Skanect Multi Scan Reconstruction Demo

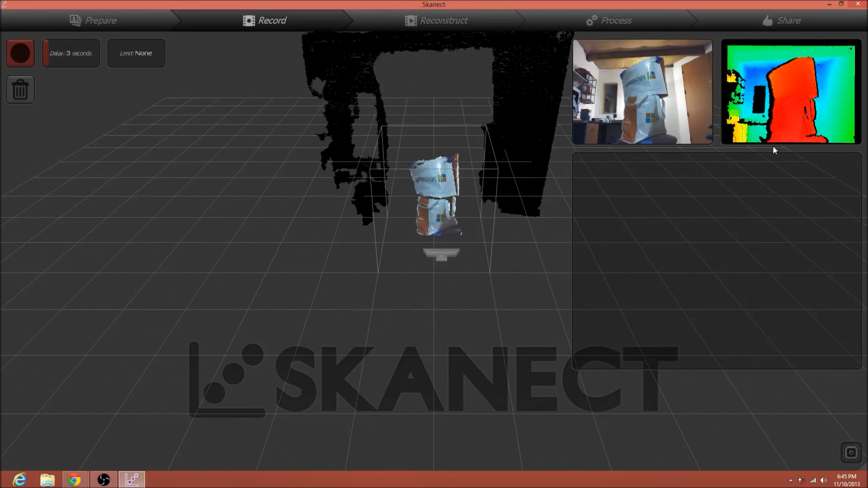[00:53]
So, uh, we got our, our subject here, um, nice and red in the heat map, if that's what you want. Hit record, and then we're starting at the bottom, we're going up to the top,
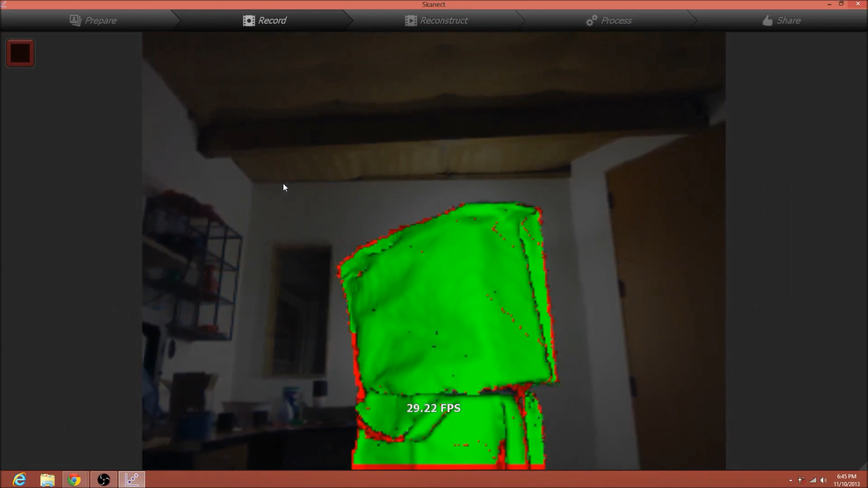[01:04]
back down to the bottom, and now I'm actually getting up from the computer, and I'm going to rotate our subject, a hundred and twenty degrees.
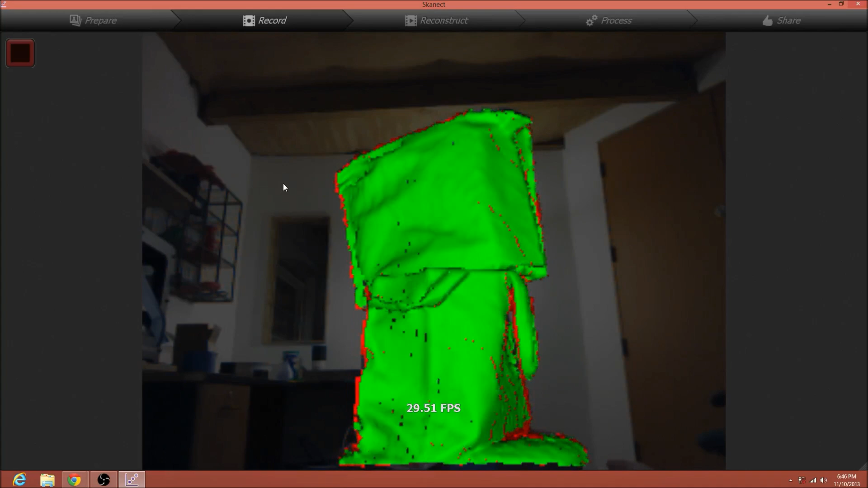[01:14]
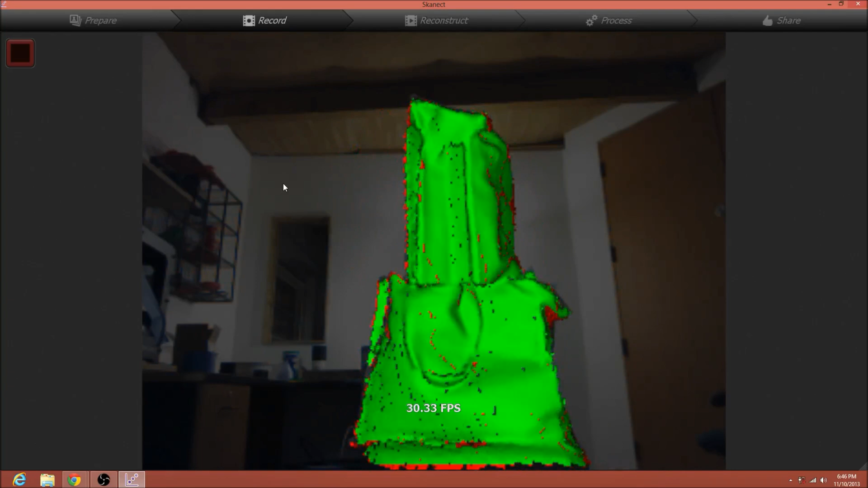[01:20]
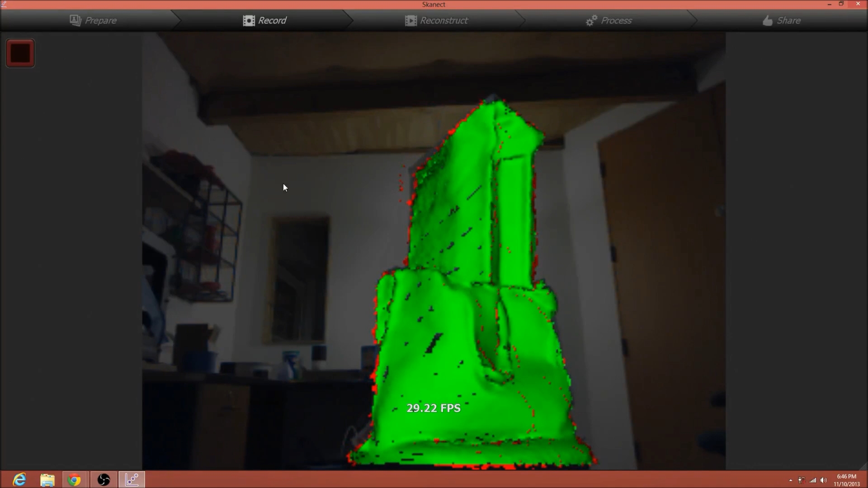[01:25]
Now we've got that, and now I'm going to hit stop.
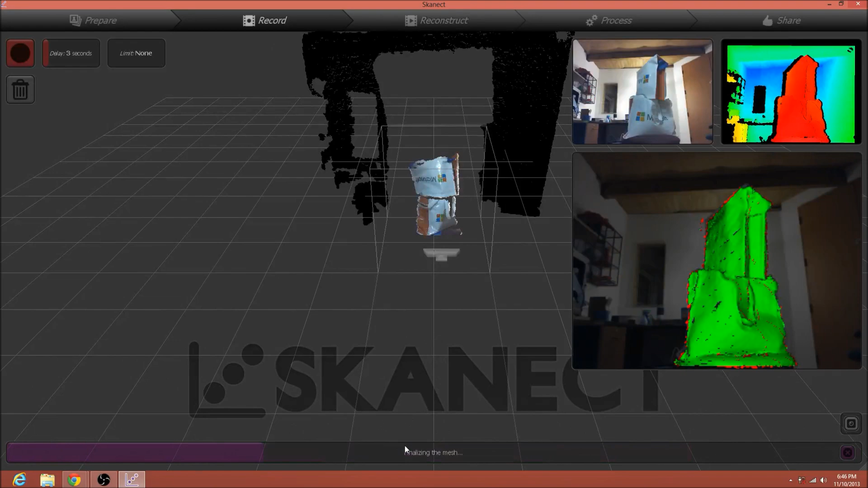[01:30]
Synchronize the frame, finalize the mesh, and as you can see, it's not that pretty. But we'll go to, we can skip reconstruct,
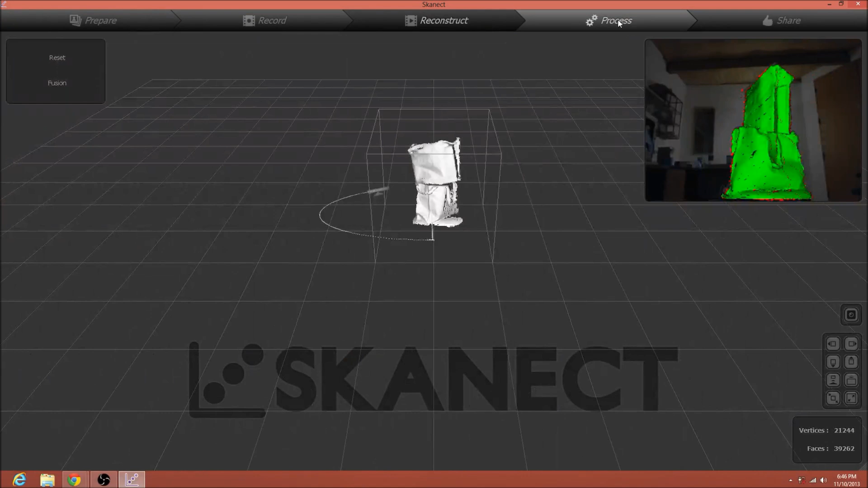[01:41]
we can skip process, all we want to do is go to share, we hit save,
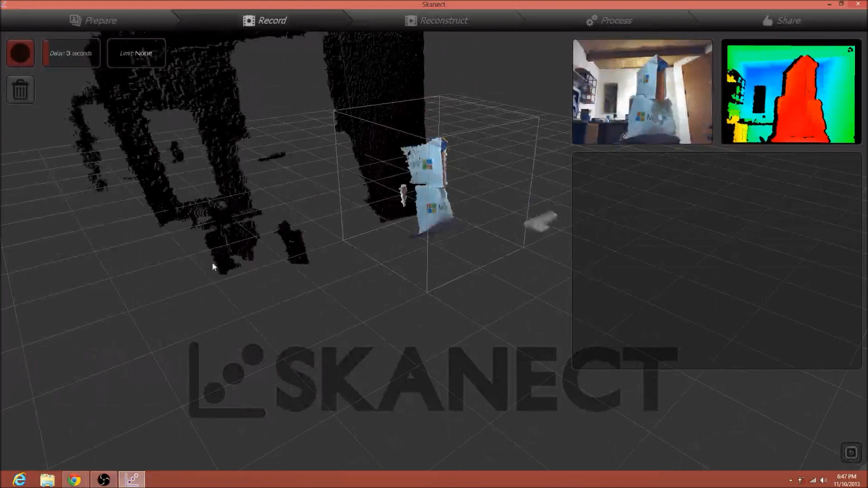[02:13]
And the exact same as before, we hit record, we're starting at the bottom, moving up to the top, or as high up as we maybe want to go.
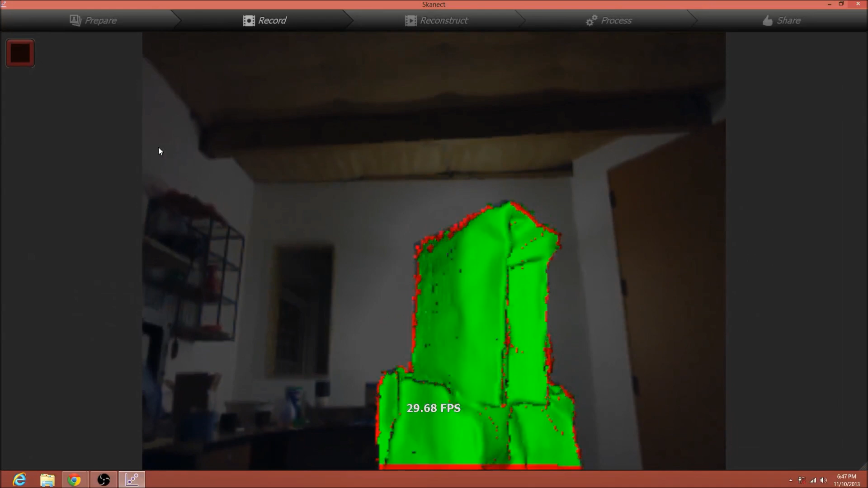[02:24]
Don't want to lose geometry. Back down to the bottom, and now I'm coming over here,
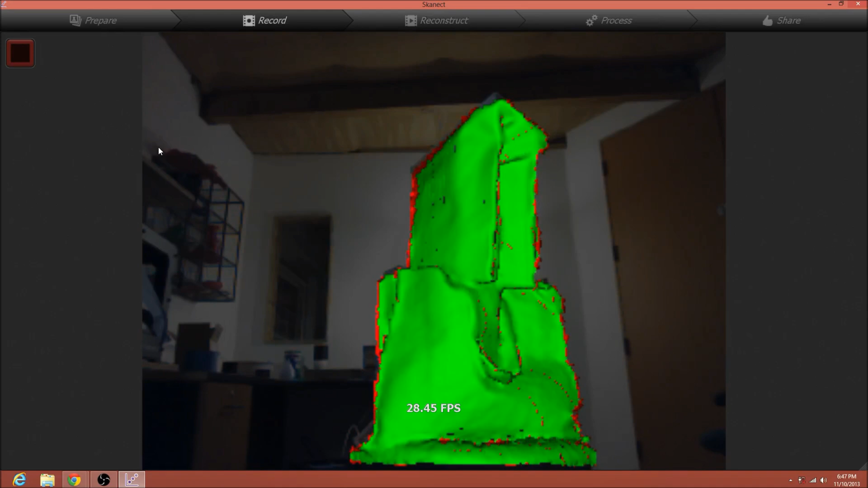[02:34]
and I'm going to rotate this a hundred and twenty degrees again.
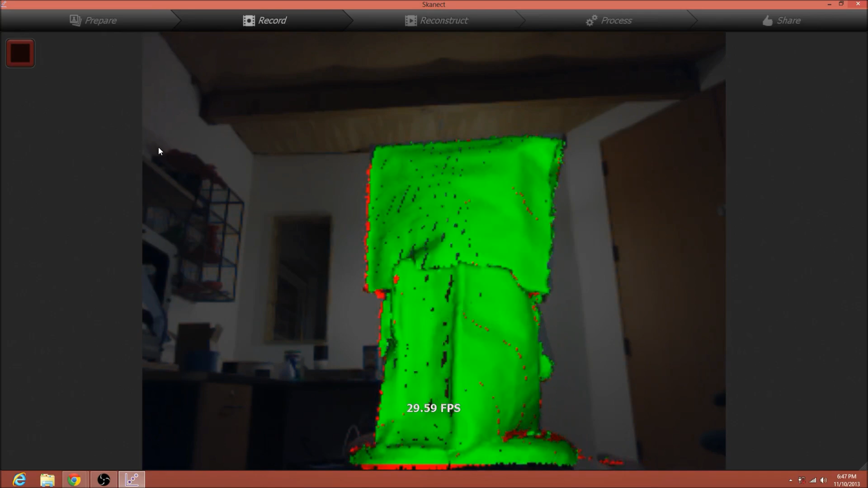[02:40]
I've got little markings here, I'm going to try to check and make sure I line it up well.
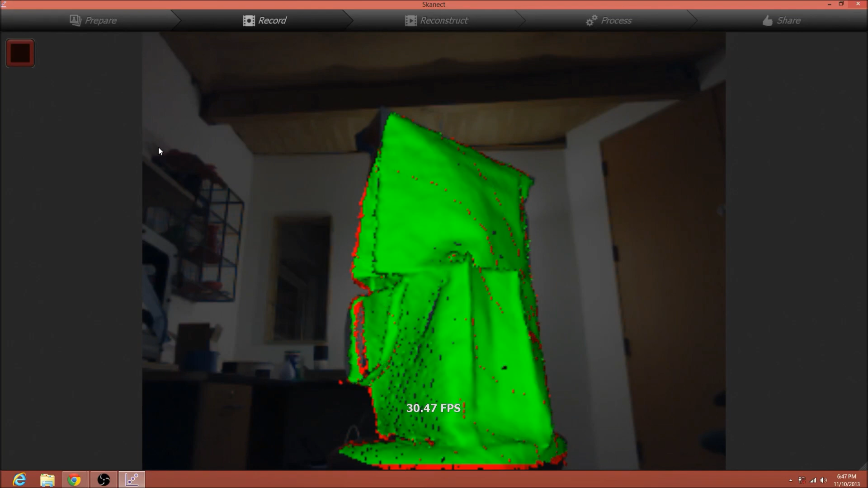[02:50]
And that's good. So now, we hit stop. Synchronize the frames, finalize the mesh.
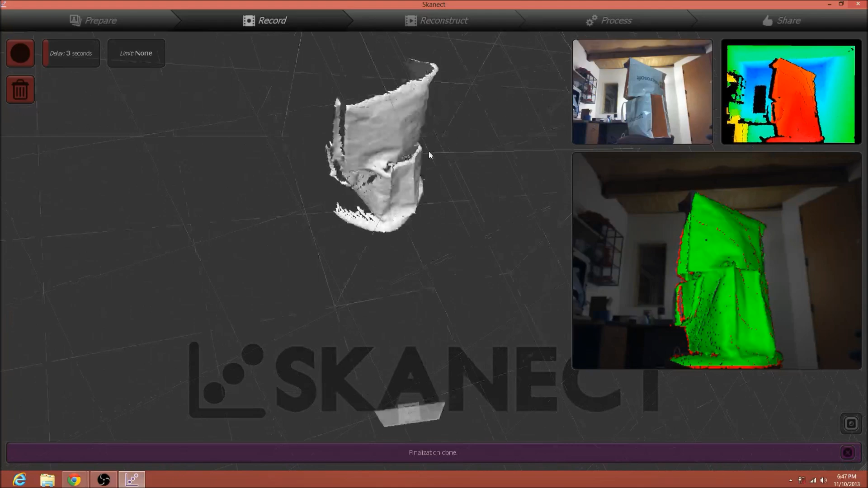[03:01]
Again, doesn't look too pretty, but that's fine for now. Skip reconstruct, skip process.
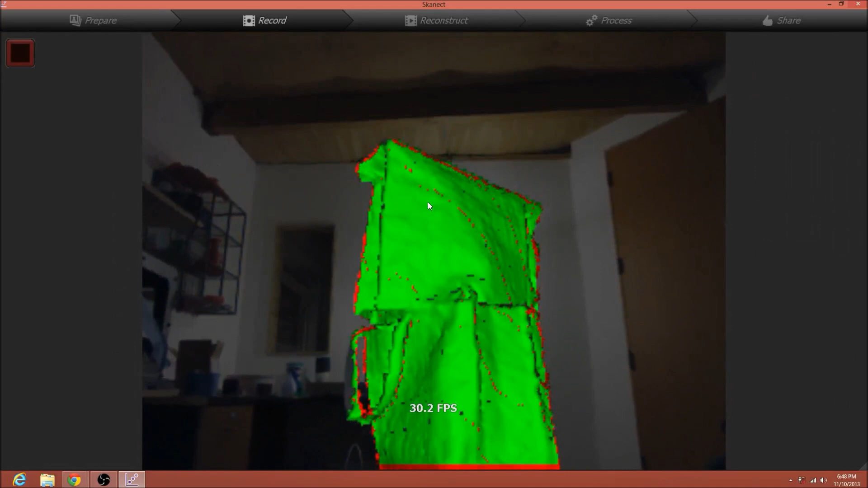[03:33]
We're going to go up, down, try not to lose geometry. And then lastly, rotate a hundred and twenty degrees.
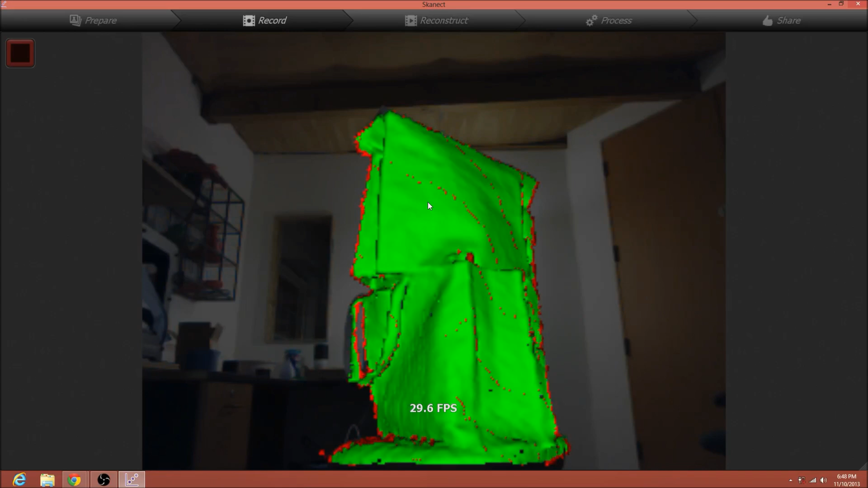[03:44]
And once our little markings set back up, you'll notice that this is the same position that we started with.
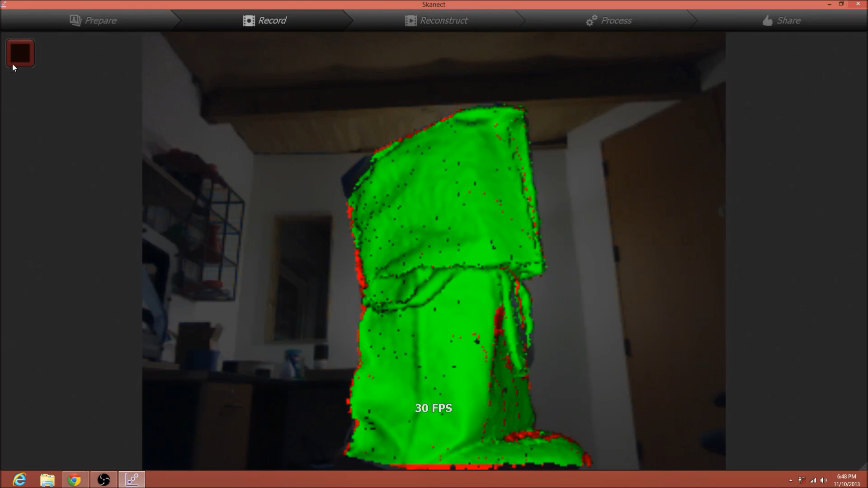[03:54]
So, we'll synchronize the frame, finalize the mesh.
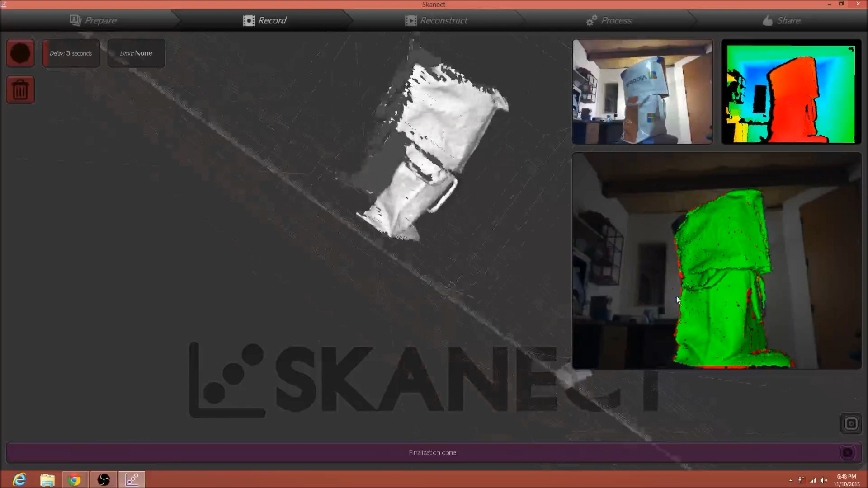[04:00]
Again, doesn't look pretty. We can skip that, skip that, go straight to save, and save.
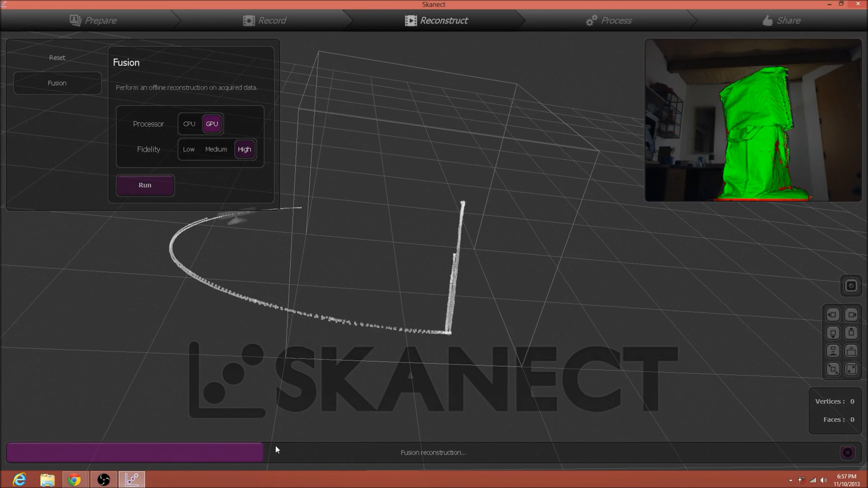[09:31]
So watch how this path changes when the scan completes reconstruction. All right, we're getting closer. Remember to watch the path. See now the path went from there to up,
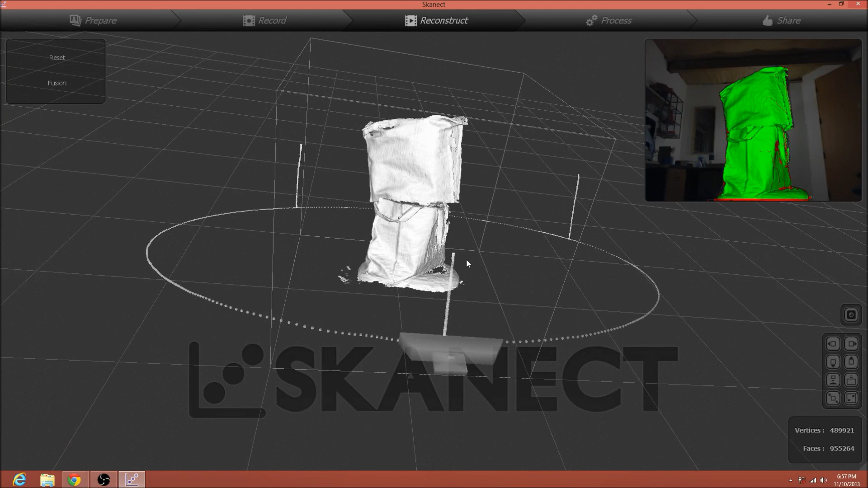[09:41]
down, over, up, down, over, up, down, over, up, down. And you can see we have a full three dimensional object. Obviously no top. I didn't really get the top of it. But this isn't the best subject exactly.
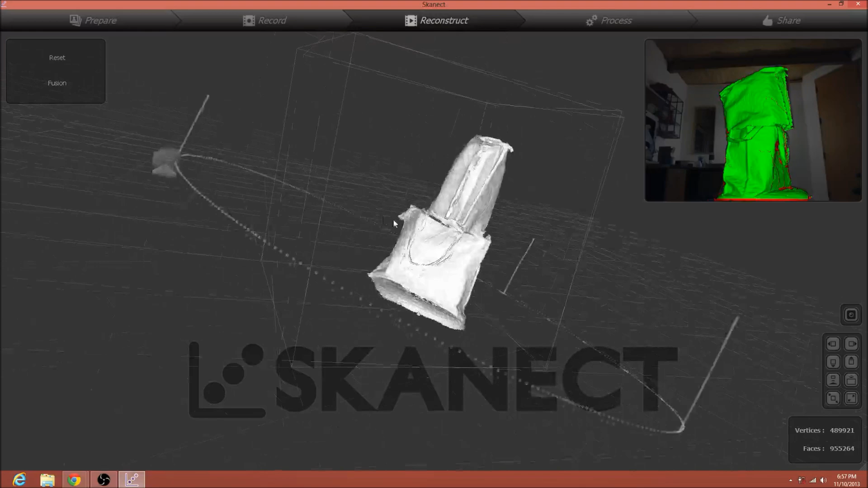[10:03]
But it's more of a proof of concept.
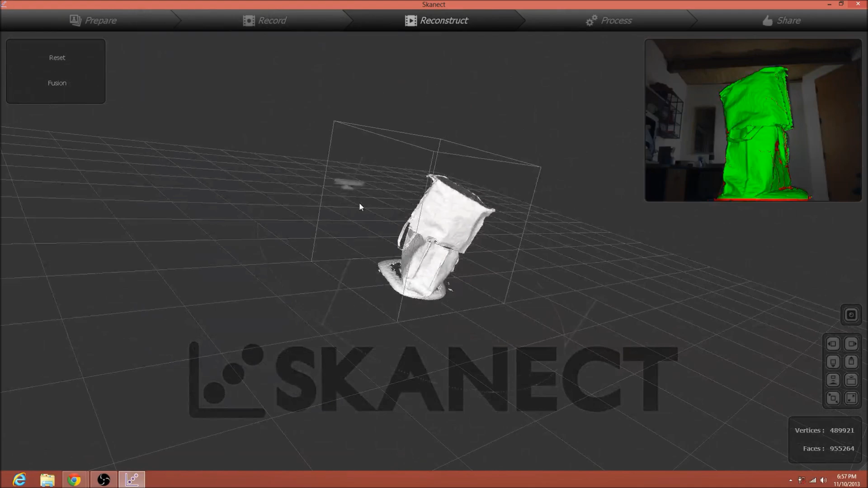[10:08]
So with that, let's go back to that view. We can go to process.